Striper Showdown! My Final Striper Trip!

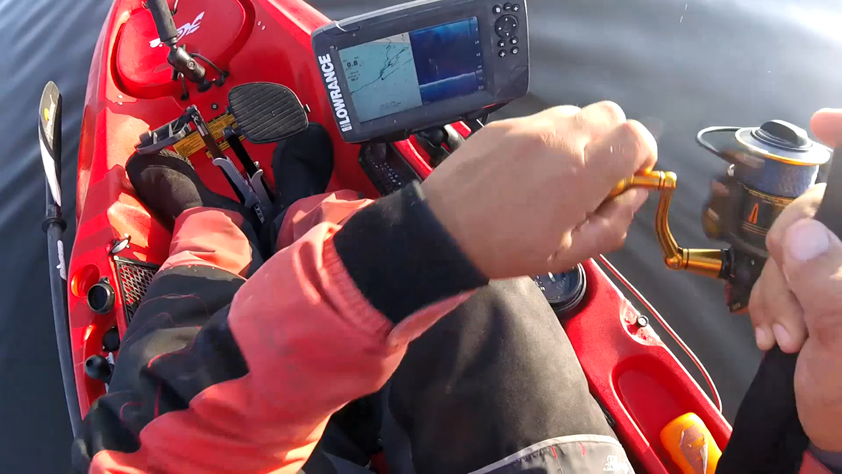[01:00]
I don't know. My fish finder's not working, so. Doing this kind of blind right now. Just hoping to pick a couple of fish.
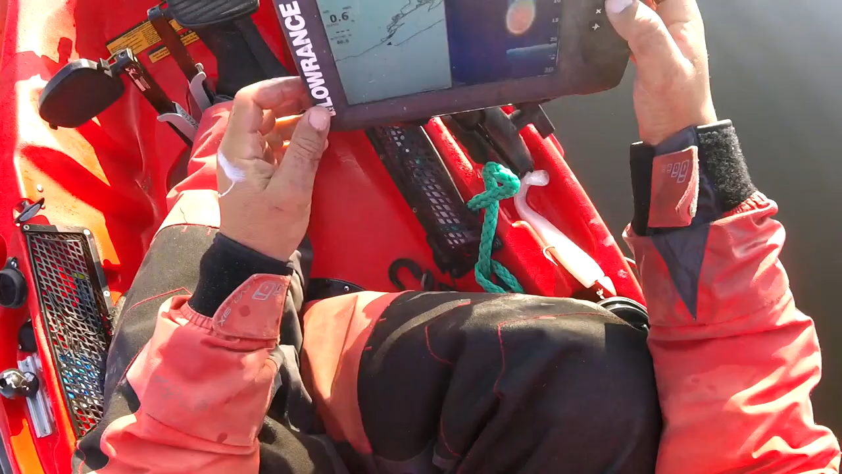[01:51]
This sonar sucks, man. It's so fickle.